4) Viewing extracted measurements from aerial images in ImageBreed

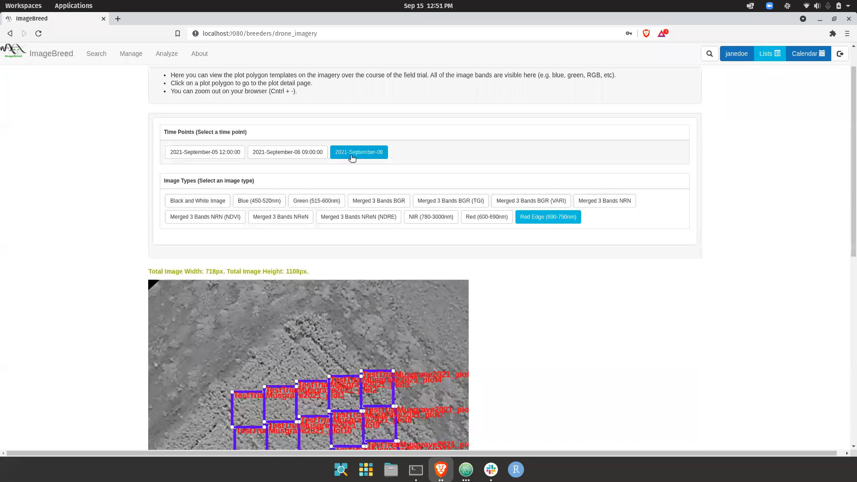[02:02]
And we can see that for the different days, you can see that the plot polygons that were assigned.